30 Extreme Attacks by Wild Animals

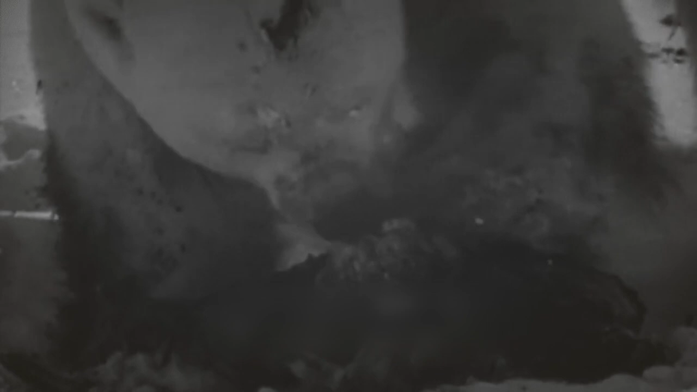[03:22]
It is a great catch for such a formidable predator, as even a small seal contains a lot of meat and fat.